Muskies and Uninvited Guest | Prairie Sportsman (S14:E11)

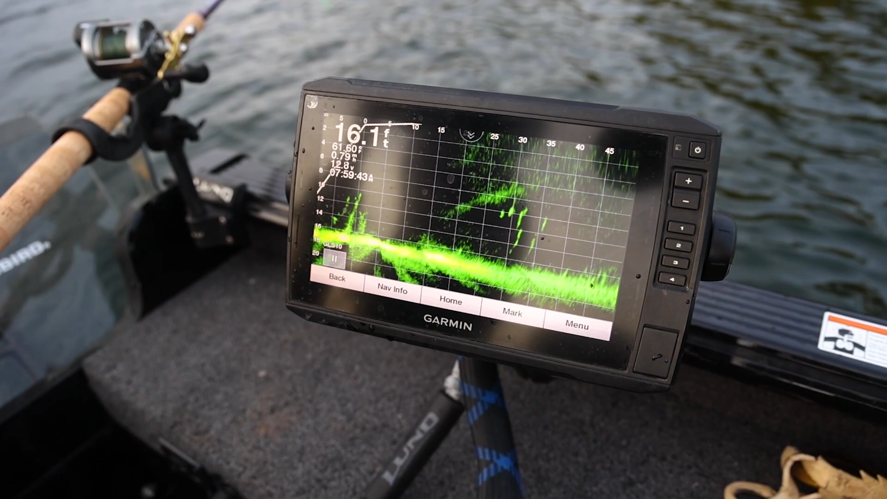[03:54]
would come check out the bait in real time just
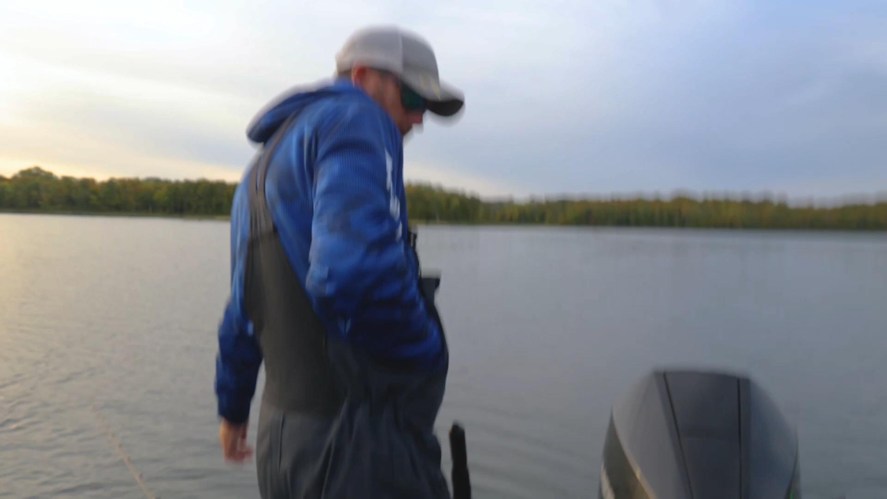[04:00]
a quick look oh it's coming back up
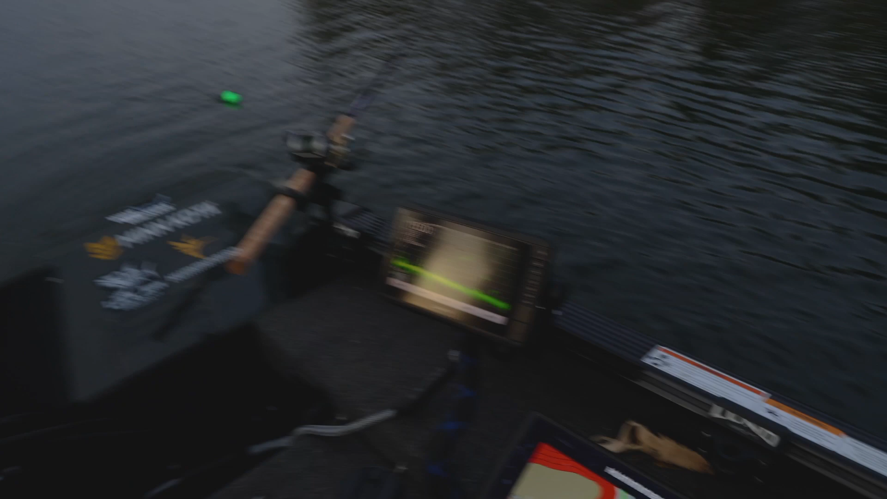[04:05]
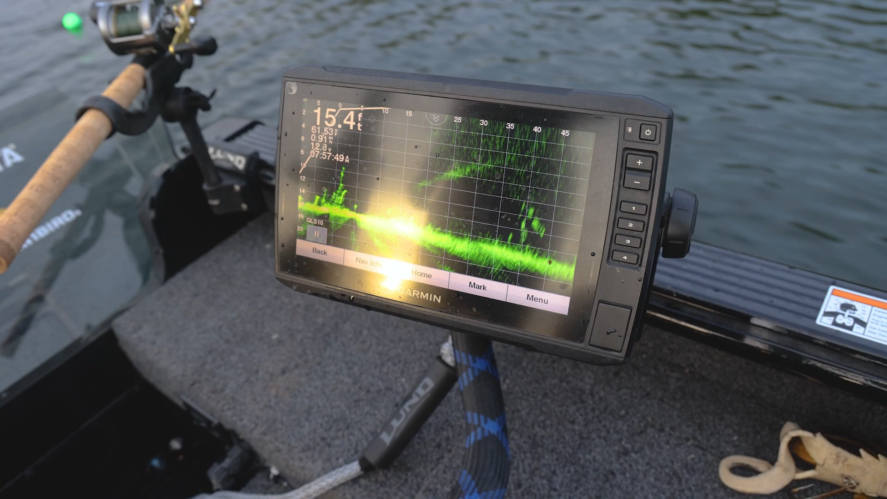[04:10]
On screen: depth 15.4 ft
that's so neat just eat it come on it
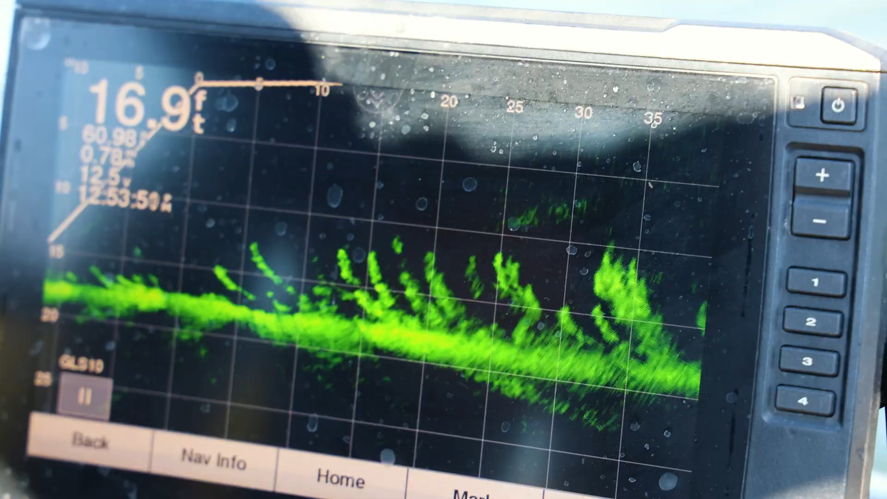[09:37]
On screen: depth 16.9 ft
coming back oh he's coming home he's coming pretty hard turn you nervous
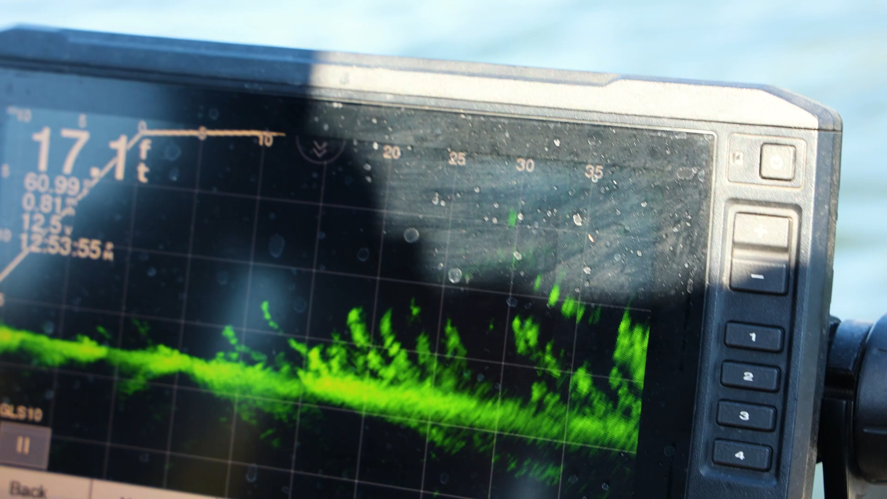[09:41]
On screen: depth 17.1 ft
there you go sucker's moving now he might take it oh he's chasing everyone there he is